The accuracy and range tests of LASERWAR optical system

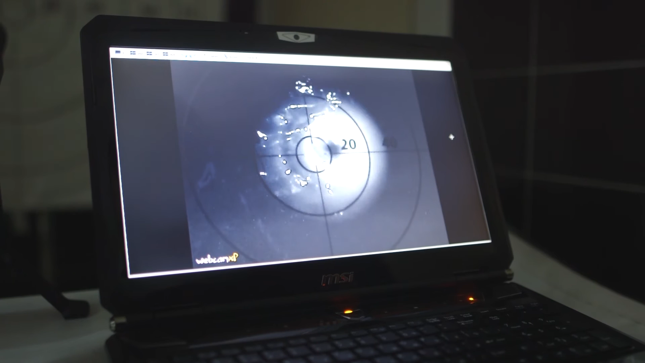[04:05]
When we fire with a weapon equipped with hybrid optics, the flare spot of the infrared beam is much brighter and smaller in area extent in contrast with the previous generation optics.